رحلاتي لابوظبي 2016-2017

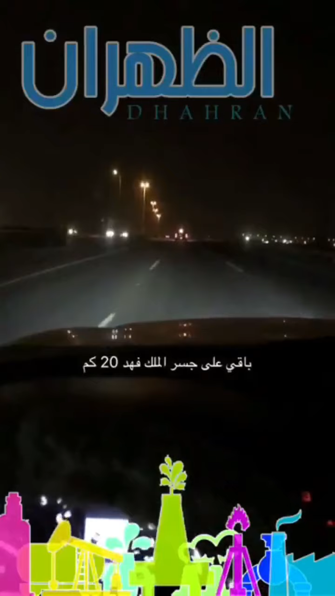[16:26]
باقي على جسر ملك فهد 20 كيلو وإن شاء الله أدخل البحرين بإذن الله.